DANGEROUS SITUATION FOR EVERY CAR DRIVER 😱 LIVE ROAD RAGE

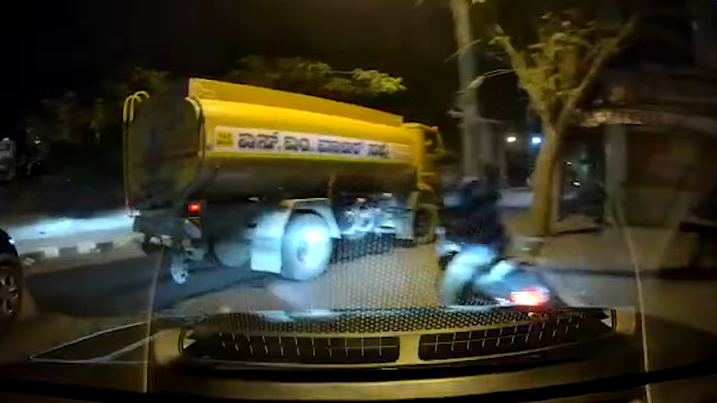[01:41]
यहापर डैश कैम कार के ओनर ने बताया कि वो अपने वाइफ के साथ रात में करीब 9
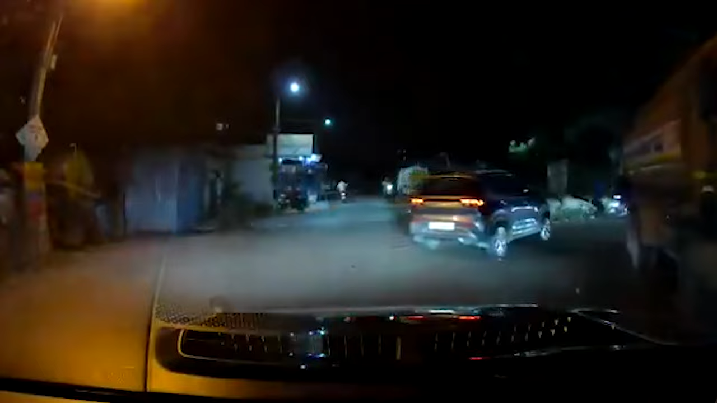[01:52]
से 10 के बीच सरजाप पूर रोड से होते हुए जा रहे थे तब ही कुछ लोग उनके गाड़ी के पीछे लग गए और उन्हें रोकने की
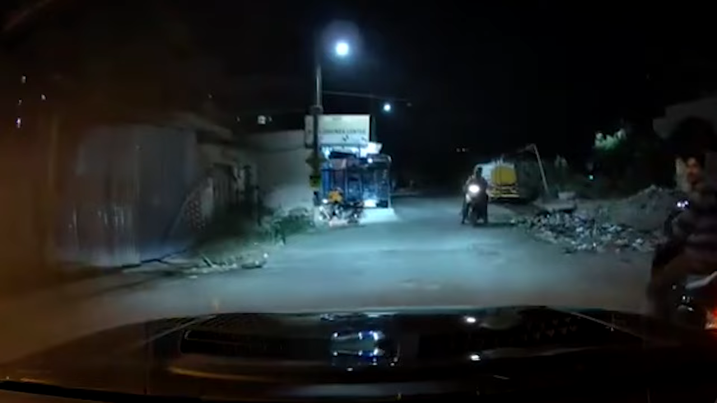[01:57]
कोशिश करने लगे अलकि यह चीज़ें क्यों और कहां से स्टार्ट वी उसकी कोई एक्जैक्ट डीटेल मेरे पास नहीं है लेकिन
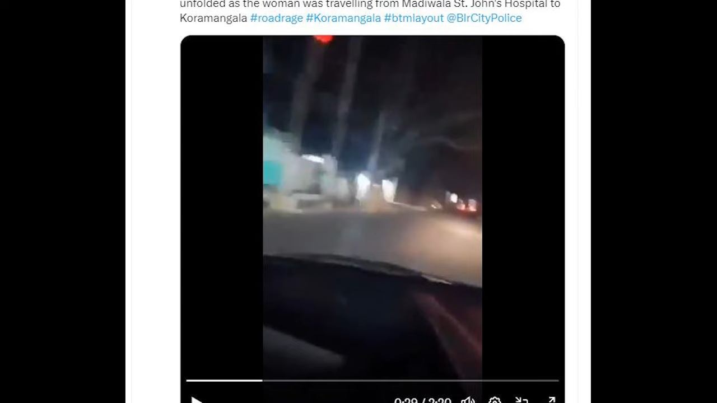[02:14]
और वो उनसे बच कर भाग रही थी सेम सिचुएशन इस जगा भी क्रियेट हुआ है
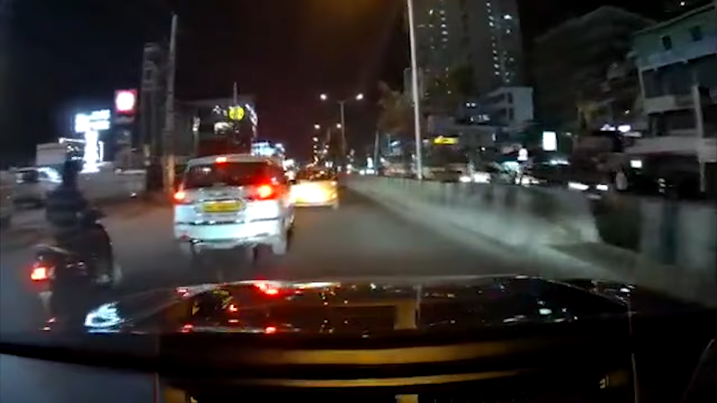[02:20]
बताया जा रहा ये करीब चार लोग थे और इनके पास तीन वेहकल्स भी थी स्कूटी बाइक वगेरा मिला कर और आप वीडियो में साफ सुन सकते हैं किस तरह से ये सभी गालियां देते हुए कार ड्राइवर को रुखवाने की कोशिश कर रहे हैं
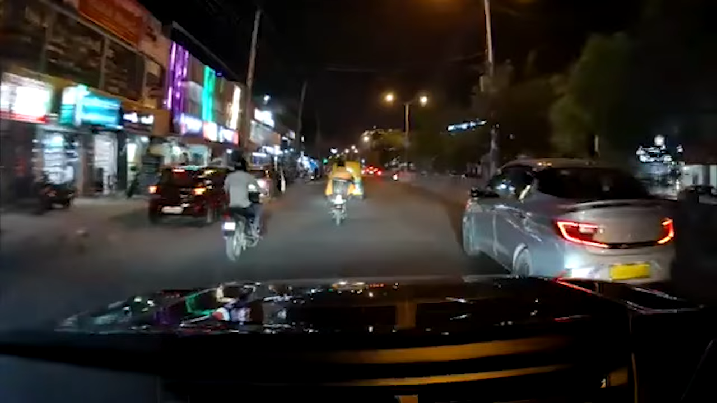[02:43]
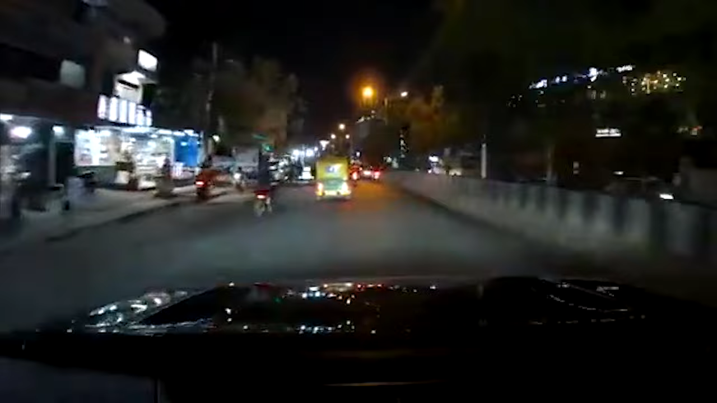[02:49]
अच्छ Neymar प्रेकार बाइवर कोशने की के लोगो है
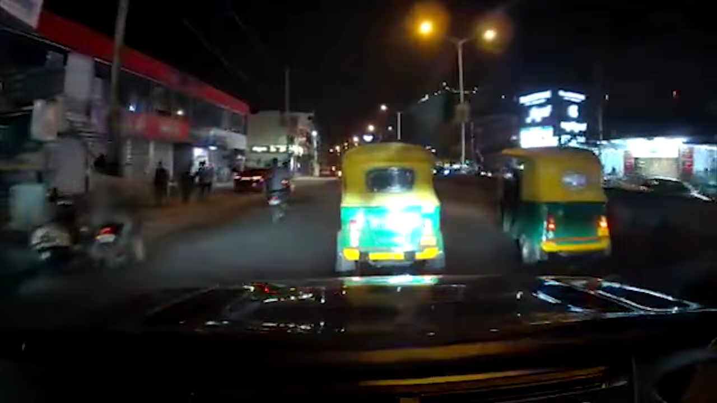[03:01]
और इन्हों ने ये चीज करी 15 से 20 मिनट तक किया लेकिन ड्राइवर रुक नहीं रहे थे ये किसी ना किसी तरह अपने गाड़ी को इनसे बचा कर निकाल ले रहे थे और एक जगा पर तो कार के आगे ये ओयल टैंकर भी
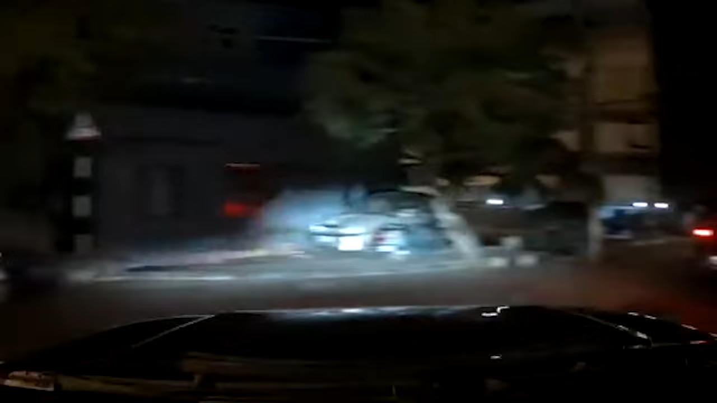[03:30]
आ गया था जिसके ड्राइवर ने अचानक से गाड़ी
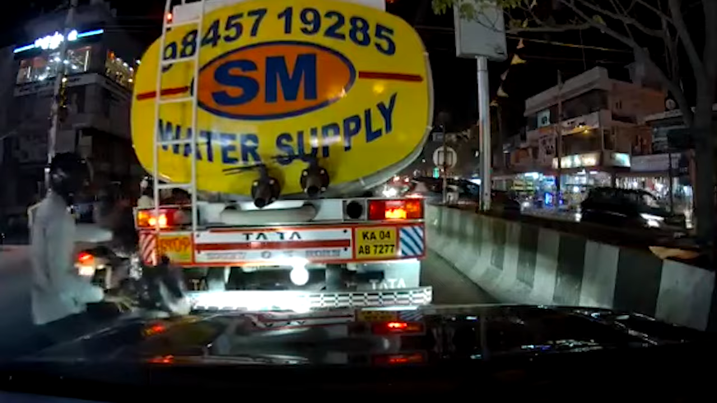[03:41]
की कोशिश कर रहे थे लेकिन
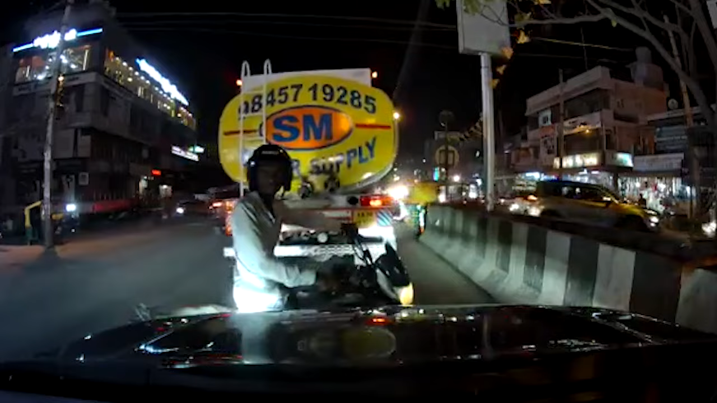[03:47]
टाइमली पुलिस को कॉल कर दिया गया था इसलिए ज़्यादा कुछ हो नहीं पाया और पुलिस वालों ने ड्राइवर को इस जगा काफी सपोर्ट
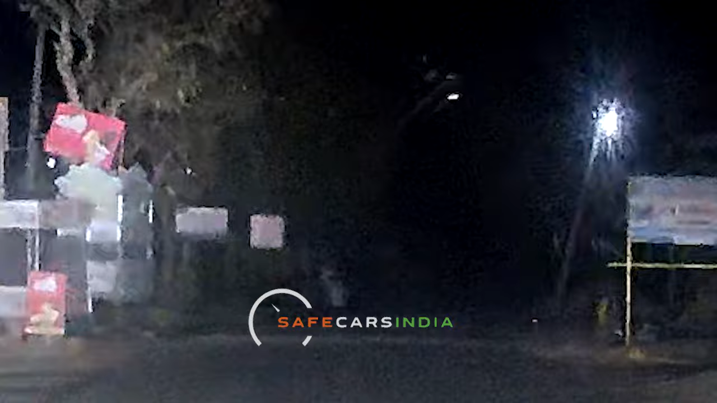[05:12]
ख्यार यह सब सुनकर अभिनव जी ने पुलिस को कॉल किया अलाकि पहले कुछ देर तक उनको कॉल लग नहीं रहा था या फिर उठ नहीं रहा था और जब कॉल उठा भी है तो वो काफी देर में पहुंचे और इसका भी आप ये वीडियो देख सकते हैं यह इनोवा से जो पुलिस
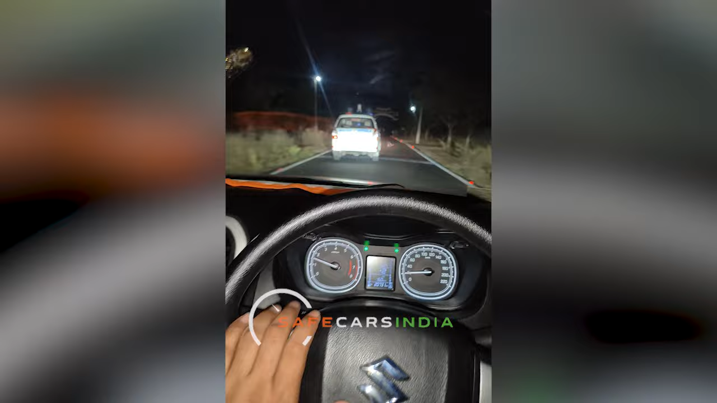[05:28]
वाले चल रहे हैं अभी नोजी ने ही कॉल करके बुलाया था ख्यार